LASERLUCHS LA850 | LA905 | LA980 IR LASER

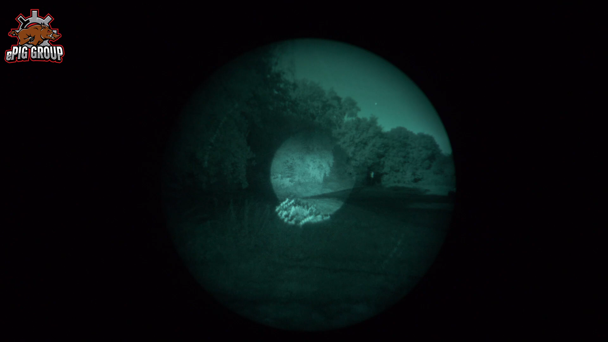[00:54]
Also der Mensch kann es nicht mehr sehen und die meisten Tiere sehen es auch nicht mehr. Abhängig ein bisschen davon, wie das Licht auf unsere Augen trifft.
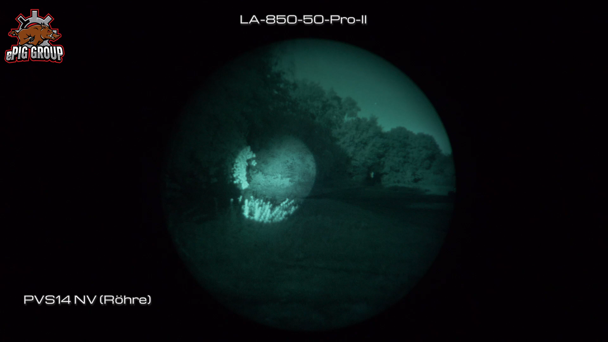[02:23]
Die verstärkt das vorhandene Licht zwischen 10.000 und 60.000-fach, je nach Generation, je nach Leistung der Röhre.
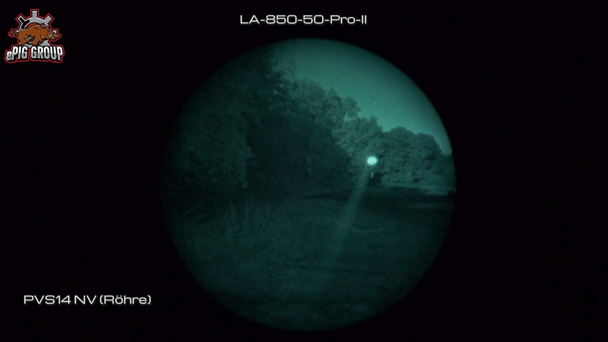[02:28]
Allerdings auch nur in einem speziellen Bereich. Der 850er wird von diesen Geräten perfekt gesehen.
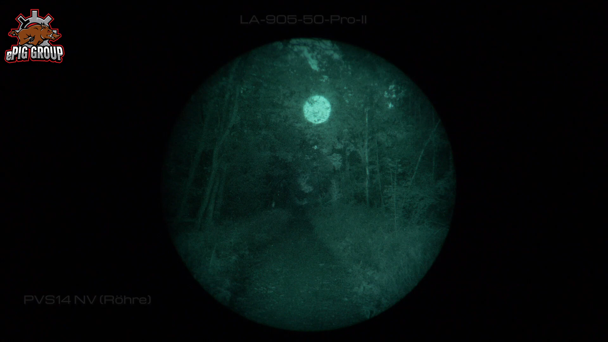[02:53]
50 Milliwatt bei allen und ich fächere den Strahl auf. Dann habe ich ja die gleiche Menge nur verteilt. Deswegen verliere ich natürlich die Lichtleistung auf den Punkt bezogen.
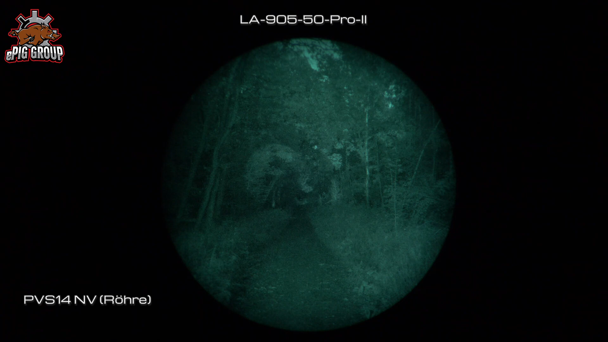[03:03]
Der 905 geht noch bis, ich sag mal so 50, 60 Meter, dann wird es schon eng. Den 980 sehe ich damit so gut wie gar nicht mehr.
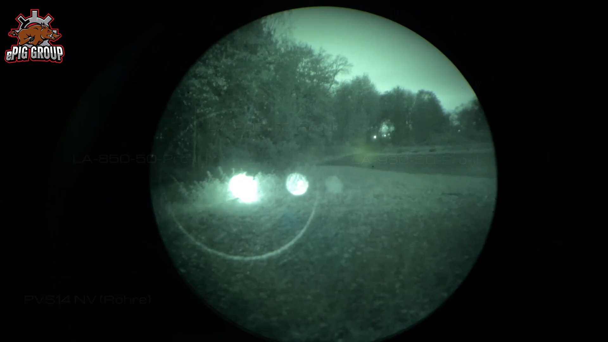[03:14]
Hier in dem Beispiel sieht man gebündelt den 980 auf der rechten Seite.
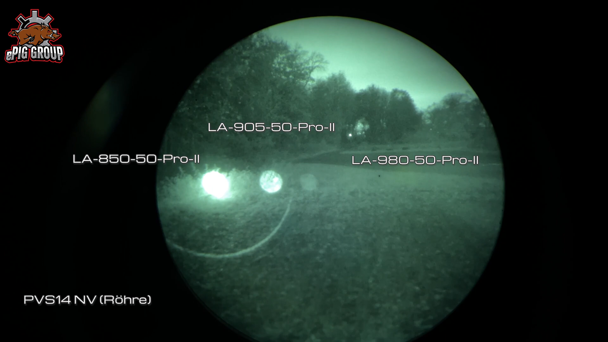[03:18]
In der Mitte 905, links den 850 und man sieht ganz klar,
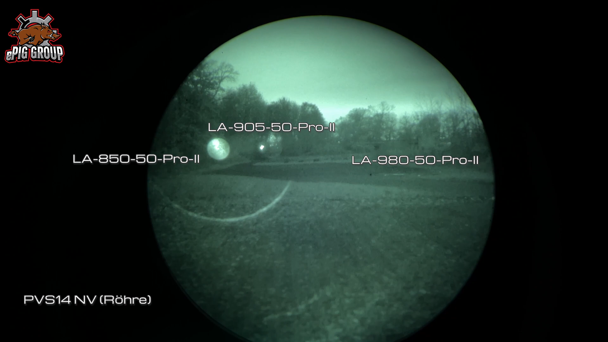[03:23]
wer hier der hellere ist, der offensichtlich hellere ist.
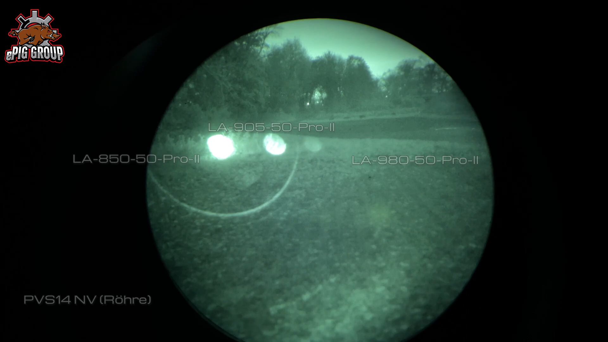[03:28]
Aber es gibt ja nicht nur Röhrengeräte, es gibt ja auch digitale Geräte. Wie das hier, das ist DN55 von Pulsar.
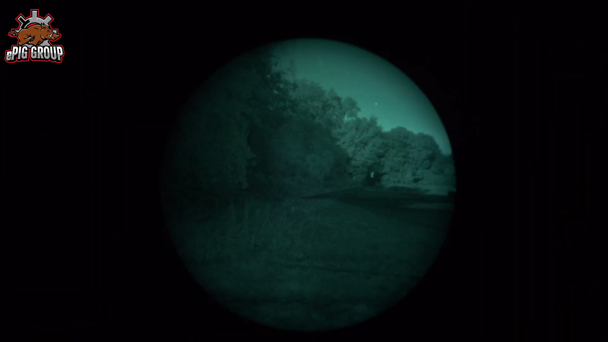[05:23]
Damit kann ich halt von, ja sagen wir mal, von komplett aus bis zur Maximalleistung langsam über das Drehrad hinten dimmen.